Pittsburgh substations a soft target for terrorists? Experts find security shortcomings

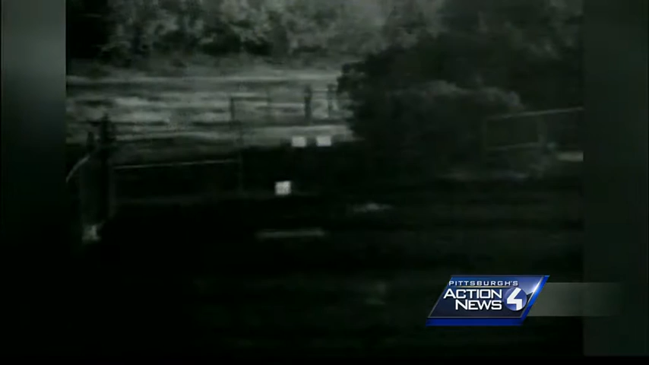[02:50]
This surveillance video shows an actual attack on a substation, a California facility targeted by gunfire in 2013. No one was hurt and no power was lost, but 911 service went down and the attack damaged more than a dozen electric transformers.